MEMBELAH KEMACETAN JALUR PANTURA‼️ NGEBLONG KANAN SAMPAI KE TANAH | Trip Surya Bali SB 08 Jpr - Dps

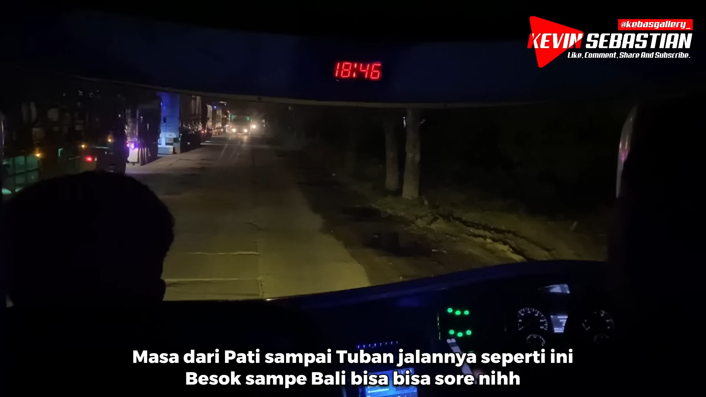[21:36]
Ini padahal udah tak tinggal tidur, merem. Bangun-bangun bukannya sampai rumah makan, ternyata masih bersama kemacetan Pantura. Ini masih di daerah mana nih teman-teman? Kirain udah sampai rumah makan.
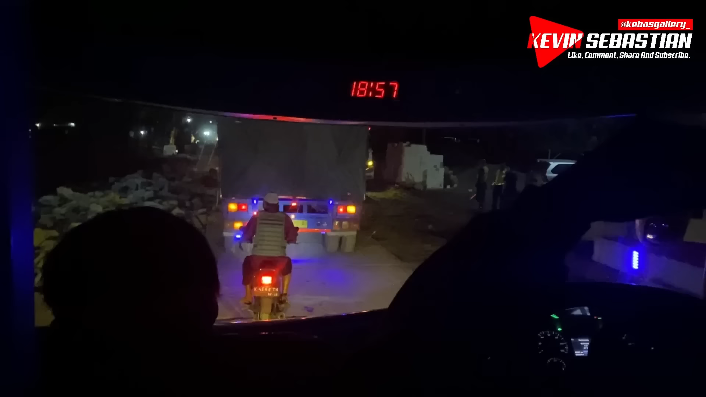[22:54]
Benar nih ada proyek pembangunan jalan. Aduh. Etian. Jalannya lagi ngecor ini.
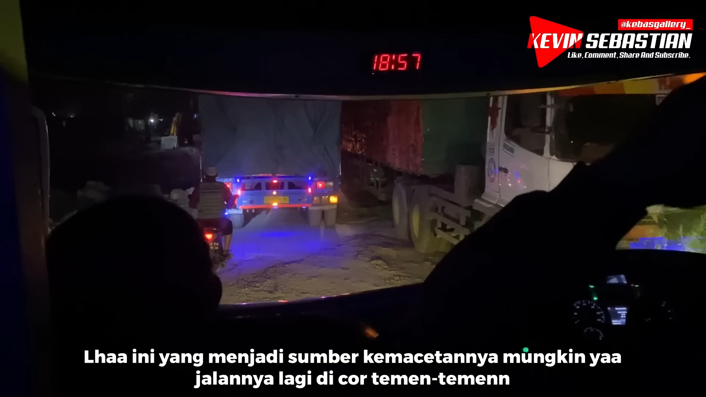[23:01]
Lagi dicor. Ya ampun.
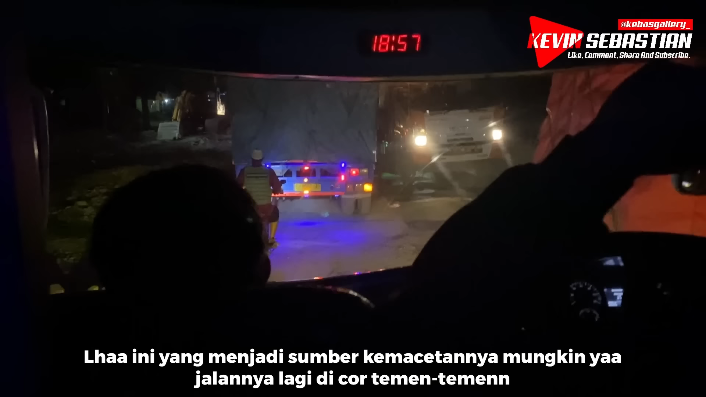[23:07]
Wah, ini gantian sistemnya ini berarti buka tutup dari barat sama dari timur.
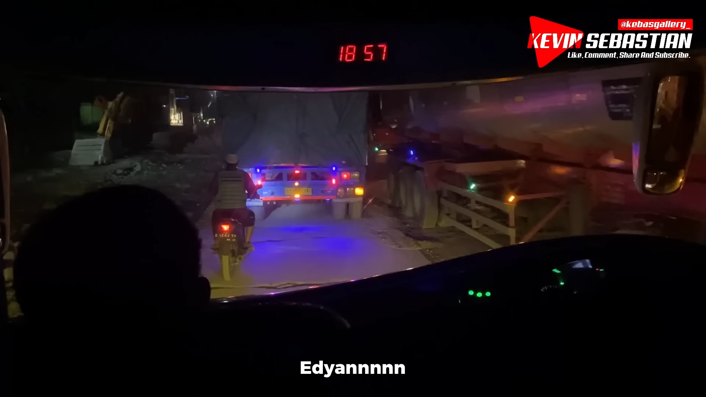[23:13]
Gila, isinya udah truk-truk semua, jalurnya begini ya. Pantura. Nasibmu seperti ini sekarang. BTW nanti kita istirahat makannya itu baru di daerah Kabupaten Tuban sana, teman-teman.
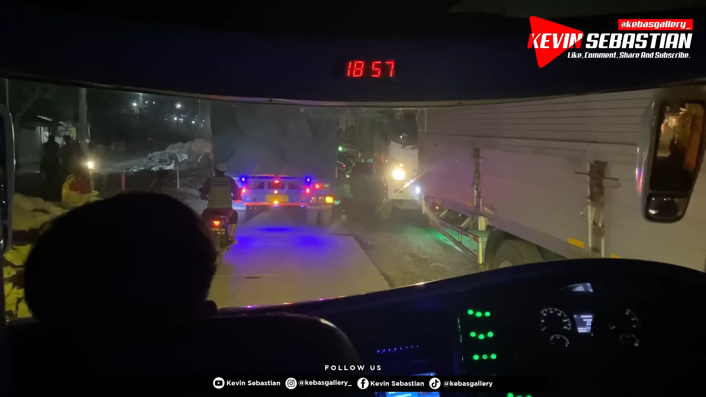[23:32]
Udah Jawa Timur. Sedangkan ini Lasem aja belum ini. Kayaknya baru Rembang. Baru mau nyampe Rembang, Jawa Tengah.
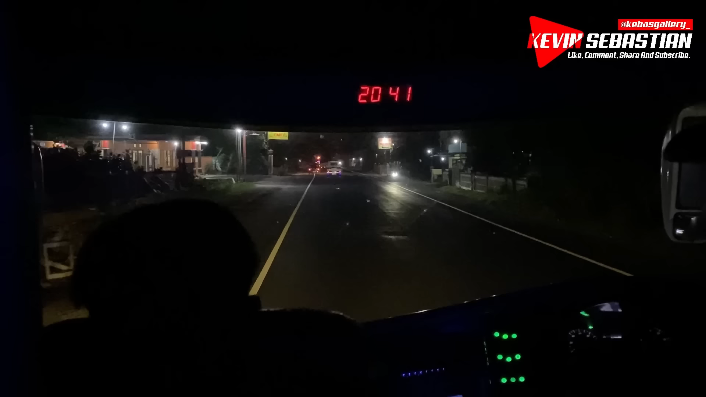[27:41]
penantian panjang, ini kita sampai di rumah makan.